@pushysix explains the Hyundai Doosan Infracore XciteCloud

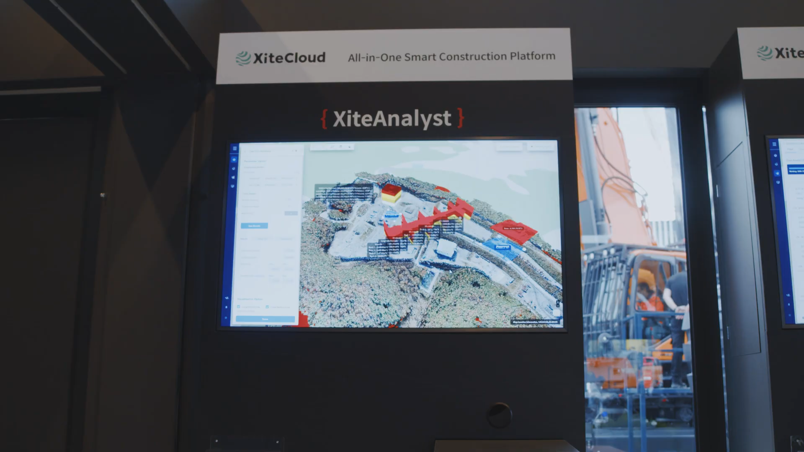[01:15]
This is where they merged the 2D with the 3D models and combines all that data into one.